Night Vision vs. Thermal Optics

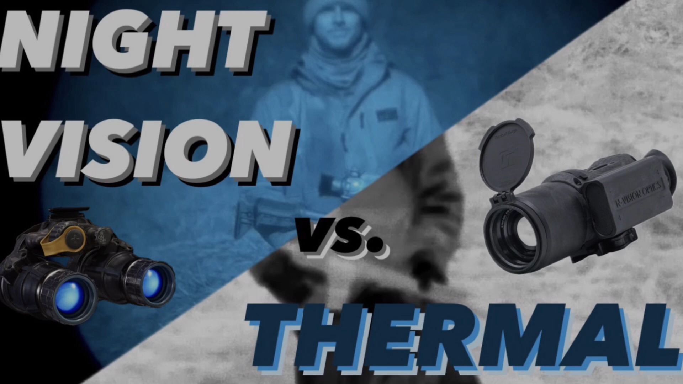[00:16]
Team, tonight we're going to cover two critical tools that are essential for our operations in low-light environments.
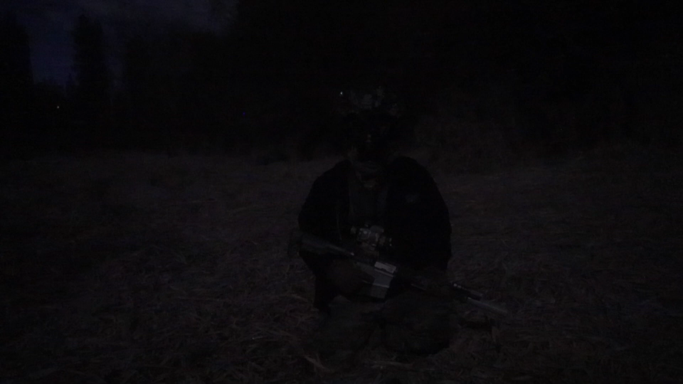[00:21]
Night vision and thermal imaging. Understanding the capabilities and limitations of each is crucial for mission success. In the field, when ambient light is scarce, night vision is our go-to.
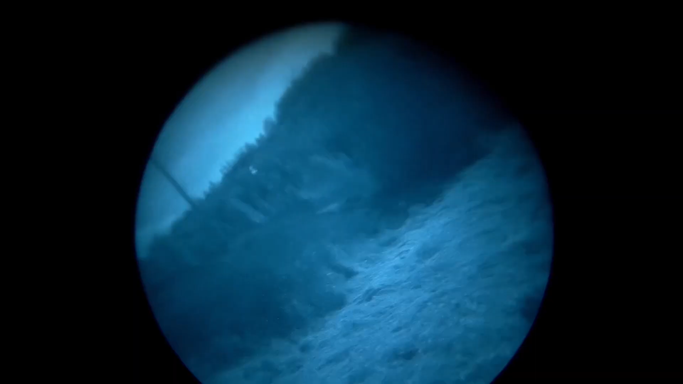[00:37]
It amplifies the available light from the moon, stars, or other distant sources, granting us the ability to conduct surveillance and navigate terrain under the cloak of darkness.
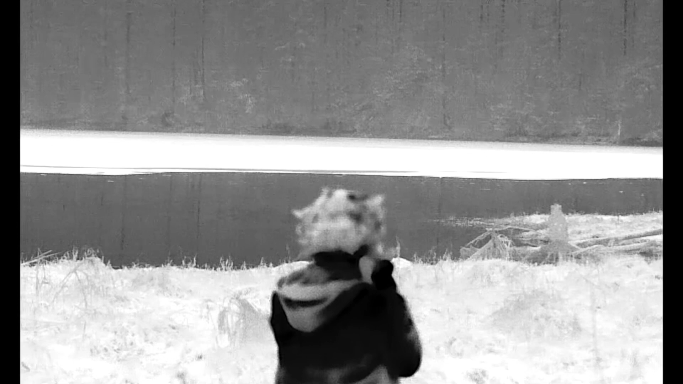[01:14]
Regardless of the lighting condition, thermal imaging cuts through total darkness, offering us a strategic advantage. It detects subtle temperature differences and presents them in a spectrum of colors.
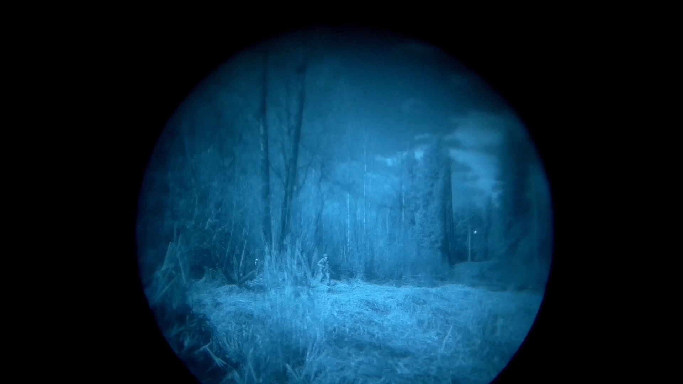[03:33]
The advantage of night vision is it provides a detailed image of the environment, allowing for recognition of faces, patterns, and shapes, making it better for navigation. It's also typically less expensive. And its efficient power consumption often outperforms thermal.